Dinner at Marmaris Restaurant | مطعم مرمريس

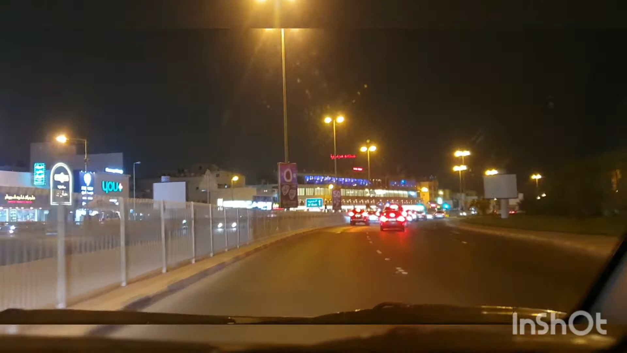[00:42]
friend invited us and here it is we are near to it we have reached and you can see the building it's a huge building because it has a restaurant a la